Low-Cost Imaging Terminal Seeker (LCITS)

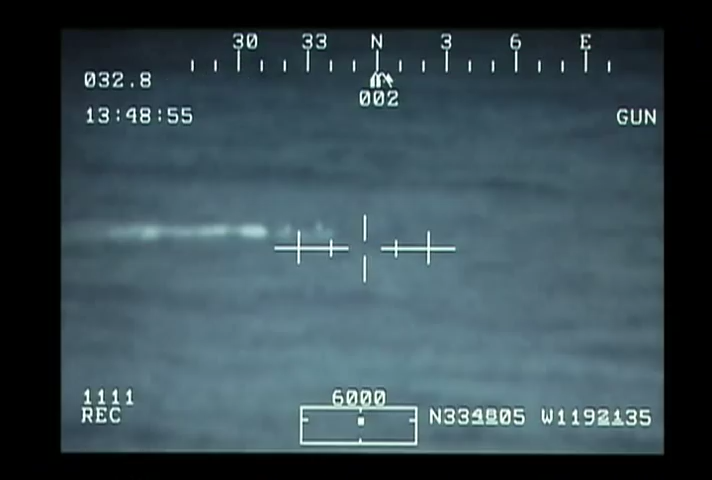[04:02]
at being able to autonomously acquire a target just from an image of the target area.